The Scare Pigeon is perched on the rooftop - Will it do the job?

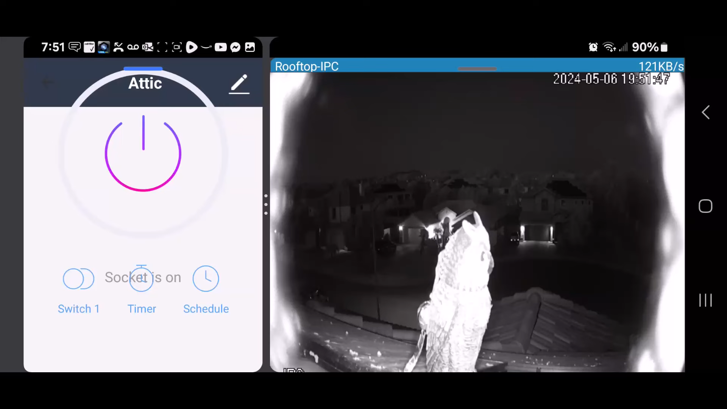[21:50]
so what i'm doing right here is i'm using a remote control to turn off that outlet power and then turning it back on which is going to force the reboot and it's going to re-home the head and it's just so i can do that there is some lag in the video i'm watching so when i turn it back on it's really like one second or so before it does the reboot and re-home but the video is playing back a little later than that so i do now wish i put in the code for it to spin the impeller whenever it first boots and homes the head but i didn't would
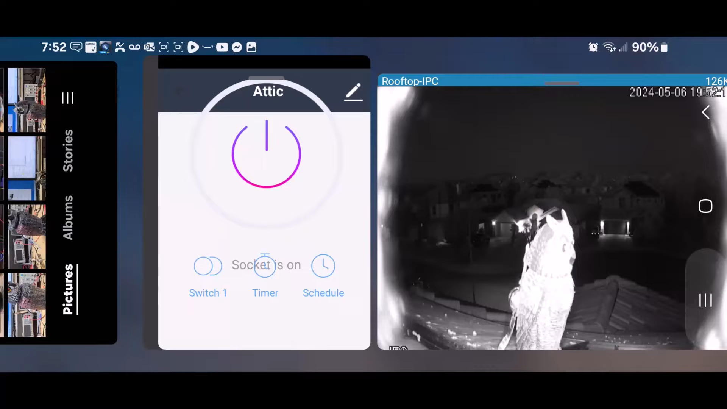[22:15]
have been cool because i could have always made it do that whenever that i wanted to from remote while watching
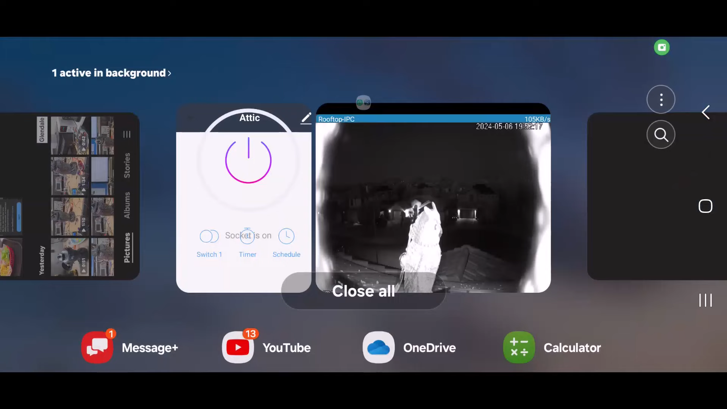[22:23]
and then here i'm just kind of using the camera app just while i'm watching up there just kind
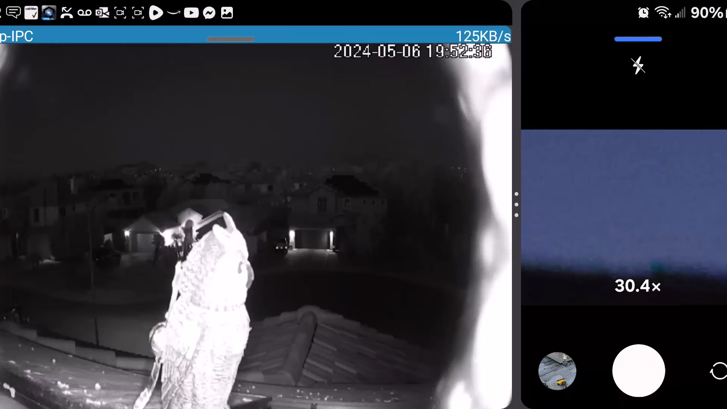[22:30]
of comparing to again the video through the surveillance video you can see the infrared lights from the surveillance video there's gonna be lag on the left screen just because it's recording and then playing back and going through the app to my phone you see right there you can see the beady eyes glowing looking at this camera up on the roof of course it's on night vision now with a lot of infrared so you can't see the glow from that camera at night you can see the eyes
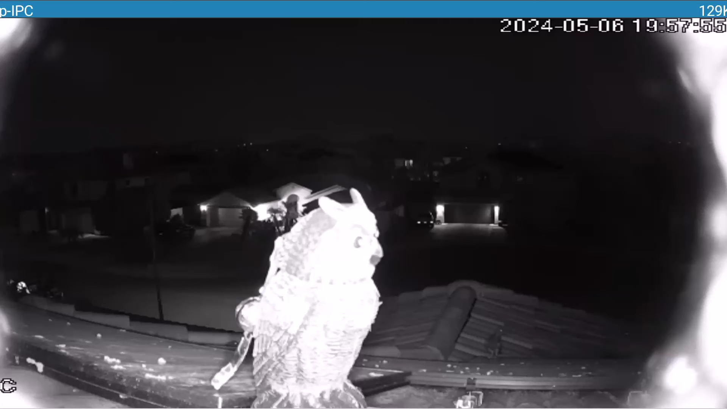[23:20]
they're actually looking at it so see how it goes i do have that impeller spinning every 15 minutes no matter what on a timer so i just recently turned on the recording in
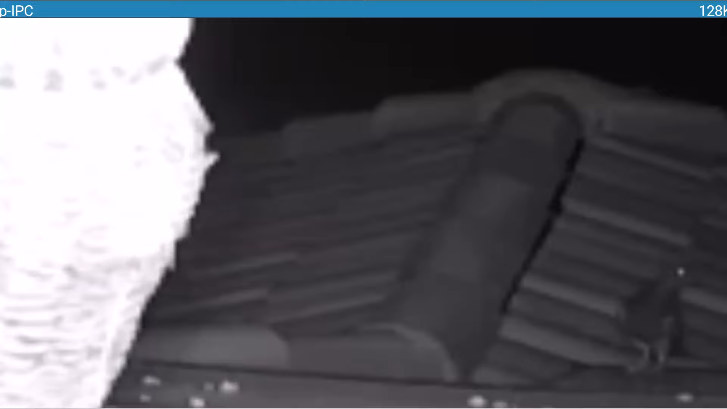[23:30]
my dvr for this so i have to go back and see what happens when an impeller spins hopefully it does scare them away but again like i said i'm going to have to go up there and probably add something to that so it slaps as it spins maybe a little wider on the foil just to get their attention okay
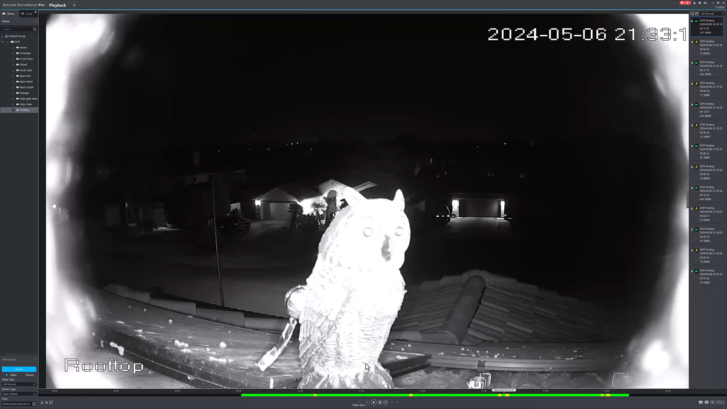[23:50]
looking now at the dvr it's been about an hour of recording so all these yellow markers right here is every 15 minutes and then like this one here and this one here is actually a car driving by or maybe it's this one or this one but uh so every 15 minutes the timer is going to make it spin this little impeller wing thing anyway regardless of what goes on fast forward it just a little bit you can see it was spinning there there is a pigeon right here so it's trying to figure out what the hell but